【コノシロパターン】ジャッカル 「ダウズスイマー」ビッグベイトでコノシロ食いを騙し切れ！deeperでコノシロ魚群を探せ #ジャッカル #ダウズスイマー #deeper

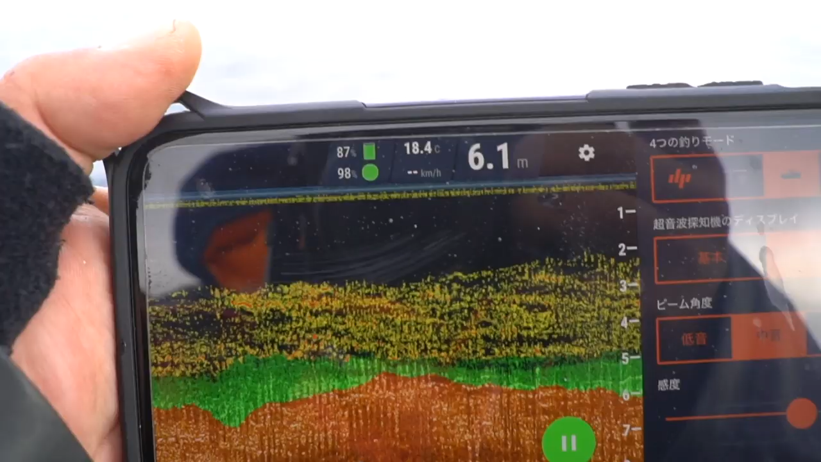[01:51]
On screen: depth 6.1 m, water 18.4°C
ちょっとね、沖に浮かべてるんだけど、こう中層にザザザザザザザザーっとね、なんかベイトの群れ、これ真っ赤っか、緑のところがそこなんで、
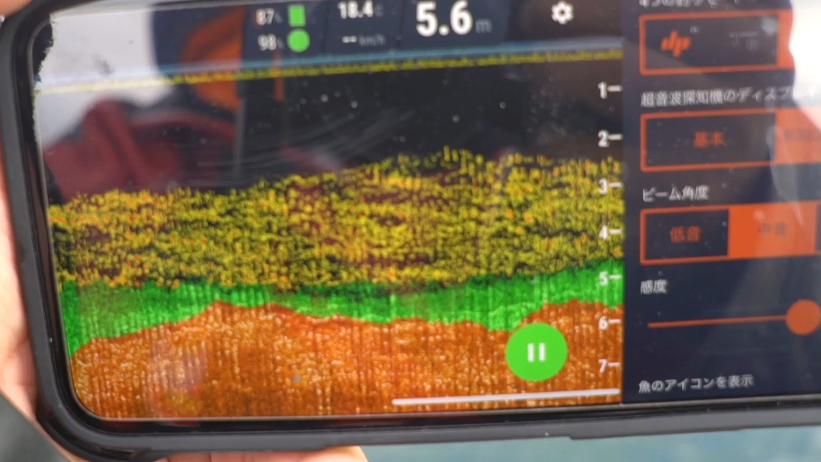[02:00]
On screen: depth 5.6 m, water 18.4°C
うわ、結構ベイトみっちりいますね、これ。おー、これだったらビッグベイトでちょっと食い上げさせられるかもしれないっちゅうことで、
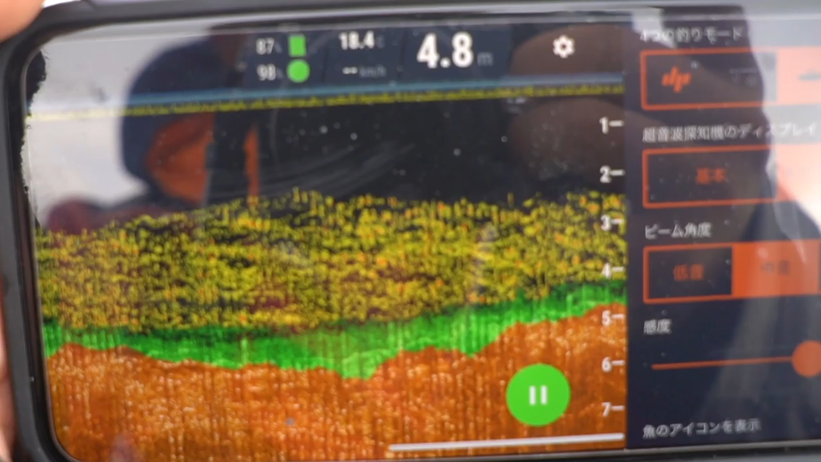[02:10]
On screen: depth 4.8 m
ちょっとね、諦めないで引き続き投げてみたいと思いますよ。
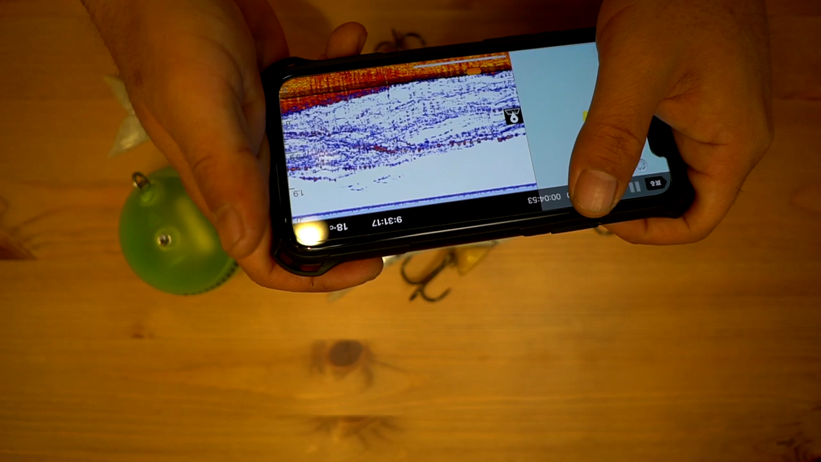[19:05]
ね、見てくださいよこんな感じで真っ赤っかでしょね。
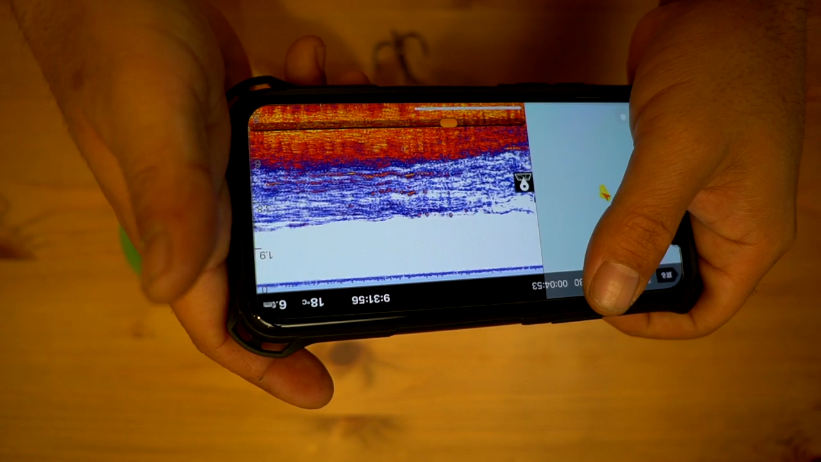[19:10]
On screen: water 18°C
えここはね水深まあ6メーターから7メーター、まあ5メーターとか表示してますけども、それでもでこんな感じでね中層の 2.4 メーターぐらいまでもうみっしりとね、この城がいて、でやっぱりね 外れるとちょっと当たりは少なくなるのかなっていうのは記憶としてあるので、まあ、
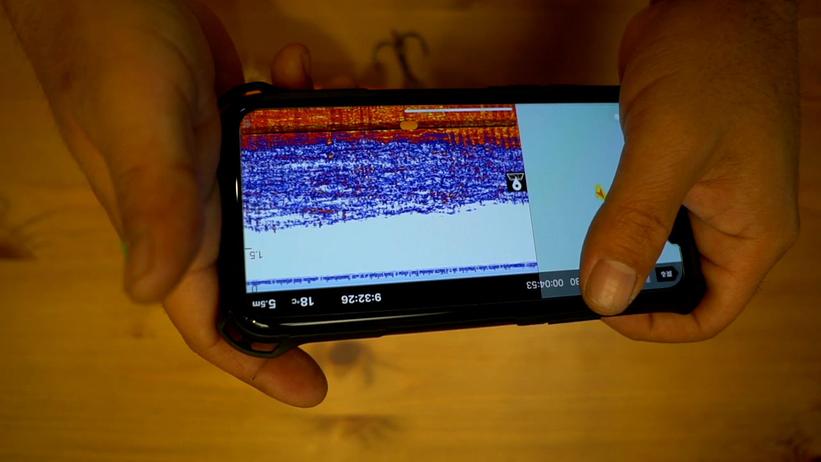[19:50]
もう真上にドーンってつけるのがいいか、それよりちょっとね外の少し少なめの薄いところがいいのかっていうのは日替わりで変わってくるんですけども、こうやってデータで残しておくことによってですね、その地図と連動してマップでどこら辺で釣りしていたのかななんていうのも、記録で残りますし、そんでもってね、まあね、帰ってからのこれ寝る前とかにね、結構このディーパーの履歴見て今日の一日どんなとこもあったのかなって、あ、
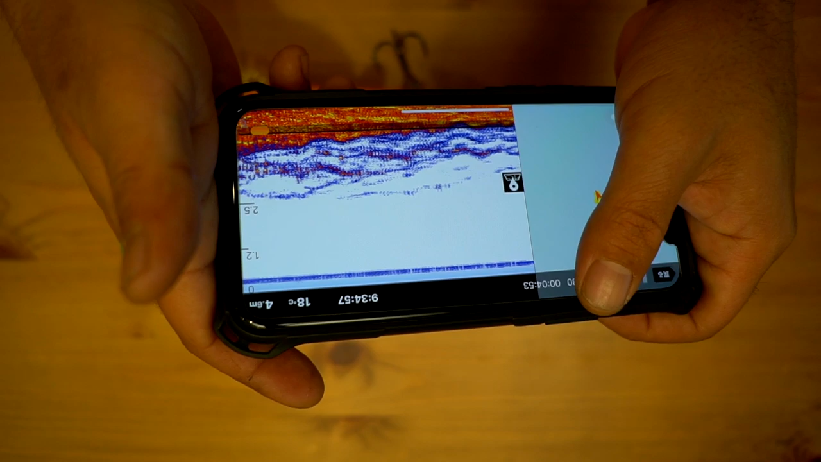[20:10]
思ったよりベイト映ってたんだな画面見てない時なんて見返すことができるんでね、
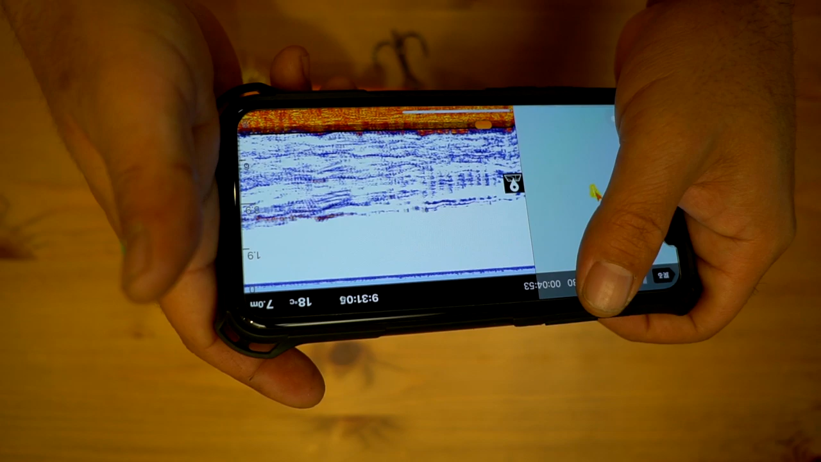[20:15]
On screen: depth 7.0 m
非常に、便利で使えておりますってね、まあこんな感じで、ガーってね、動くんですけども、